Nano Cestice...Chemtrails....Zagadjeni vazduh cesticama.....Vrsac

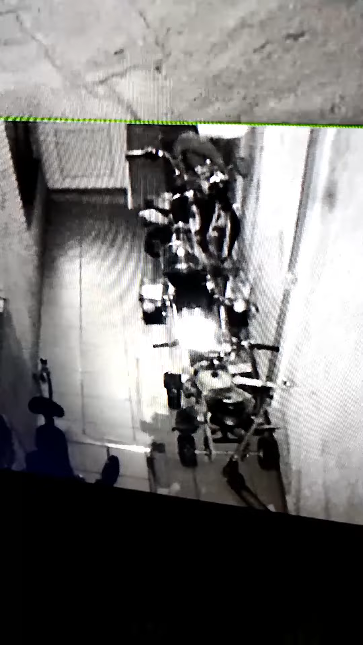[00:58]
Tu čestica nema, kamera u sobi, čestica nema.
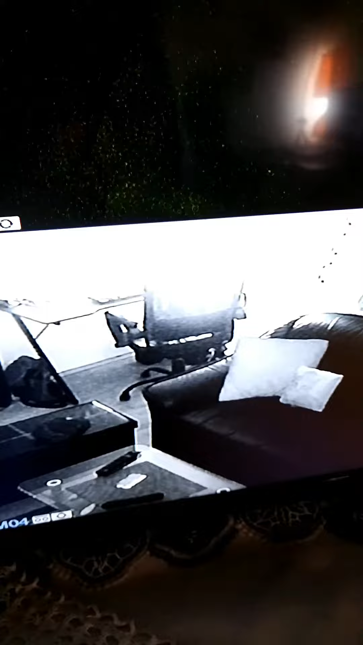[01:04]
Vratimo se ovde i čestica ima.
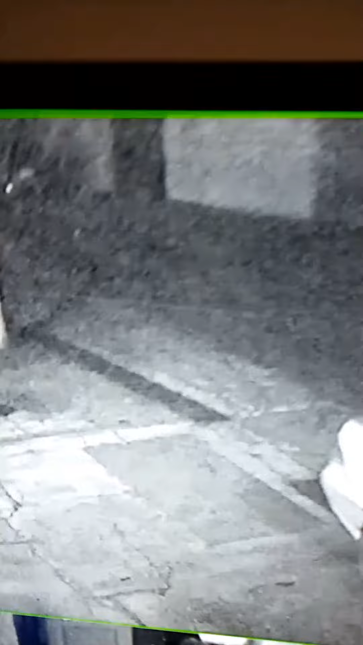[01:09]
E, ajmo sada do prozora da podignemo zavesu.
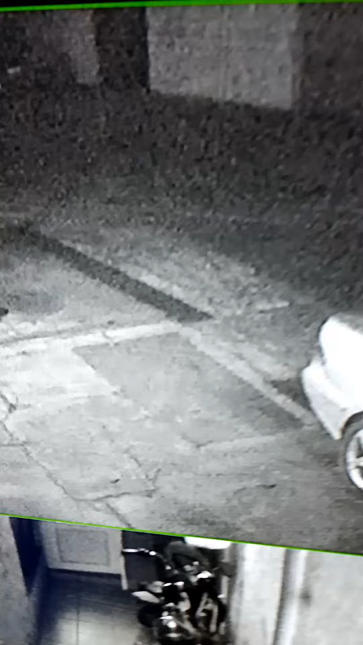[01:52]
Evo su nano čestice, mikro čestice. E sad, razmislite šta dišate.